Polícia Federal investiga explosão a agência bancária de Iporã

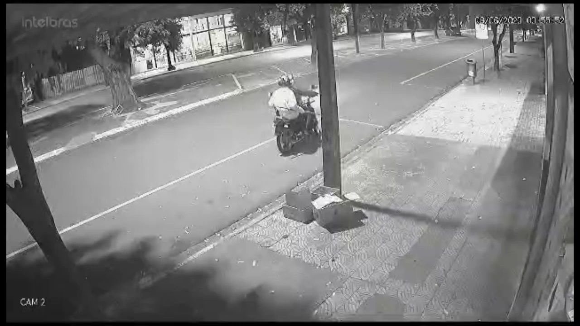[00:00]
As imagens mostram dois homens em uma motocicleta. A dupla foi a responsável pela explosão de uma agência bancária de Iporã na madrugada da última quinta-feira. A ação criminosa foi registrada por uma câmera de segurança. As imagens foram cedidas à nossa equipe pelo parceiro Brandão Júnior. No vídeo, é possível ver quando os marginais chegam na avenida Presidente Castelo Branco. Um deles vai em direção à agência, enquanto o outro aguarda no canteiro da avenida.